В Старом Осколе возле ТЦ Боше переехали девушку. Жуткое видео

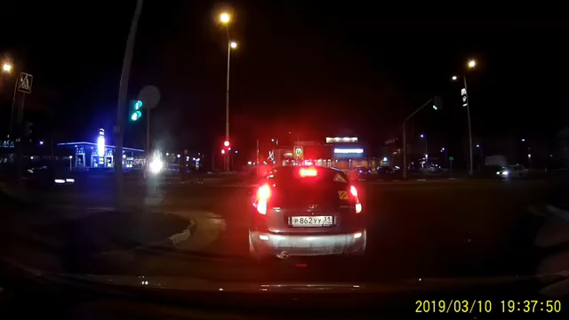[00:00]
Питин тебе нравится, и ходить в них. Ну, вот как вот эти, да? Да. Съездили в Гумкин, купили. Ой, дебил, а ох, ёб твою мать! Все, перестань. Пиздец. Она проехалась по ней три раза! Подожди, остановись! Да остановись! Я встану! Да, я дальше проеду. Аварийку включил? Я включил. Поставь!